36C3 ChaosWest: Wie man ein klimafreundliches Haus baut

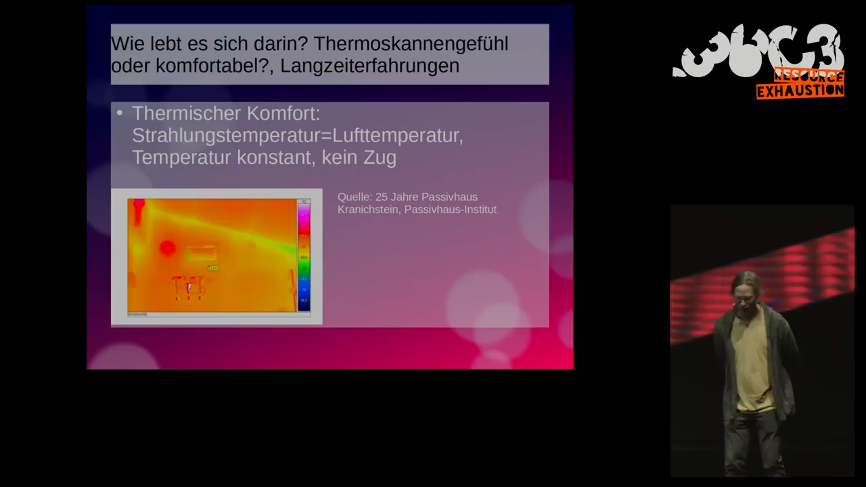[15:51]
Die Ecke ist also ein bisschen kälter, hat eine niedrigere Strahlungstemperatur, man fühlt sich also nicht wohl. Wenn man jetzt genau hinguckt, ihr könnt das nicht, ich kann das aber, dann muss man nämlich mal auf die Skala gucken.
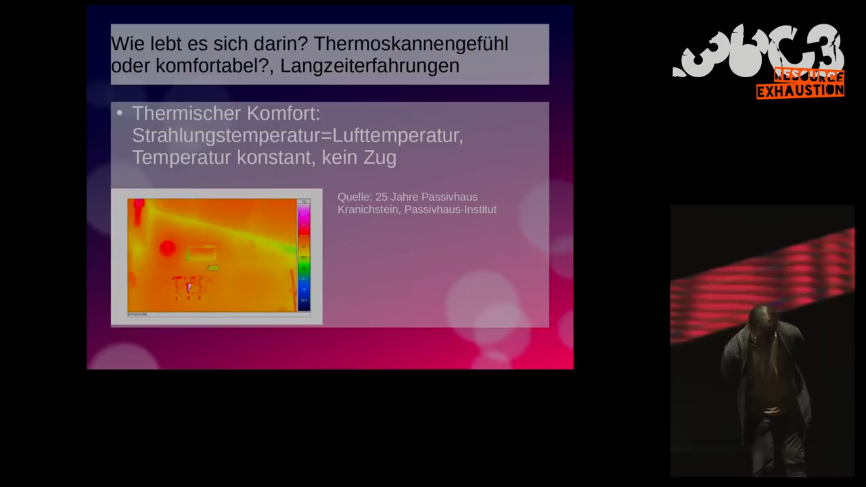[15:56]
Grün sind 20 Grad Celsius und gelb bis orange sind 20,5 bis 21 Grad Celsius.
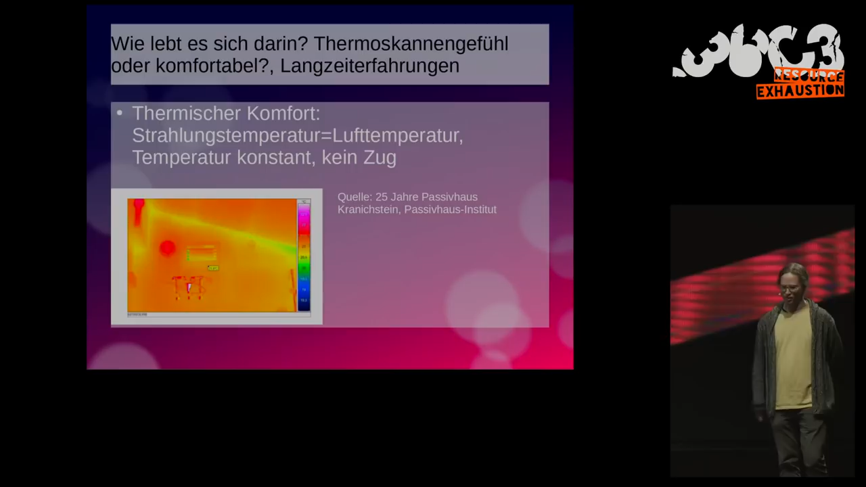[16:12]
Der Unterschied ist also tatsächlich, obwohl das hier farblich deutlich hervorgehoben ist, gerade mal 0,5 Grad. Hier wird man sich wohlfühlen.